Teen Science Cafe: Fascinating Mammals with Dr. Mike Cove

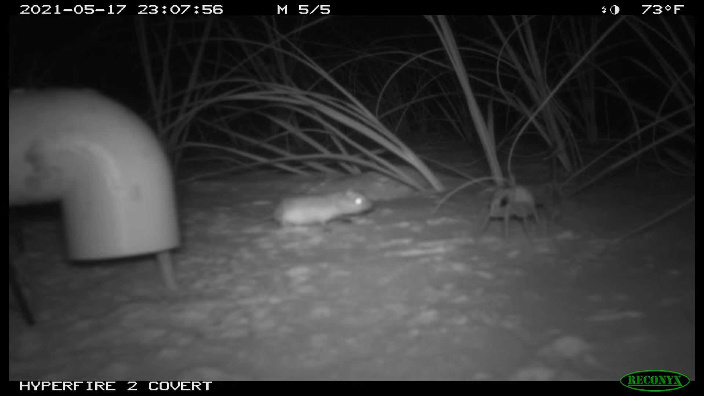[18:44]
This is, uh, the, uh, beach mouse. So beach mice live, uh, on the barrier islands down in the Gulf of Mexico, off the coast of Florida and Alabama. And they're one of the smaller burrowing species that I'm going to showcase here. So here's a little beach mouse. There's a, the photo's a little blurry, but again, it's a camera trap photo. But you can see the beach mouse there facing off with a, uh, ghost crab on the beach.
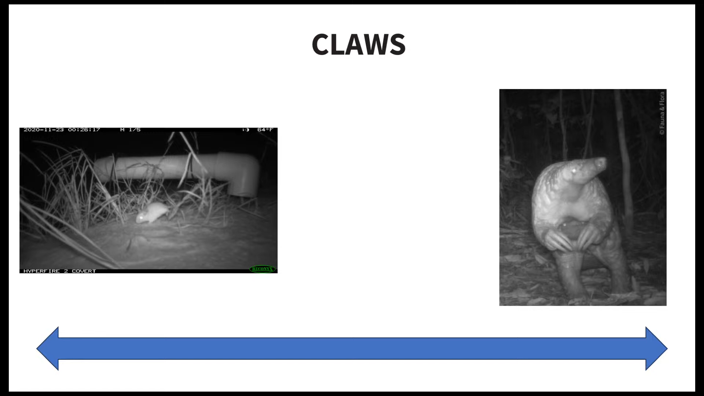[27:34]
So, we already kind of talked a little bit about the beach mouse there on the, on the far end of the spectrum, right? They have fairly small claws. You know, this is a small, tiny species. They don't need much to dig through sand, right? And then we have really big claws on the, uh, other end of the spectrum there.
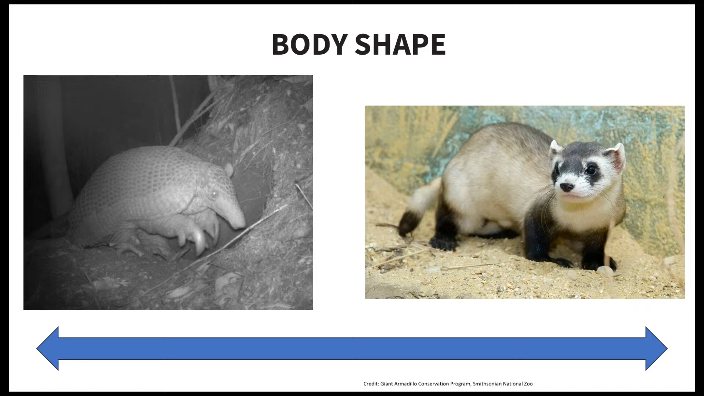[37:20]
the giant armadillo from, um, South America. Uh, they can get up to, you know, uh, almost a hundred pounds. And then, um, we have, but they're kind of round and robust, so they're on one end of the spectrum. And then on the other end of the spectrum, we have this species, an endangered species here in North America.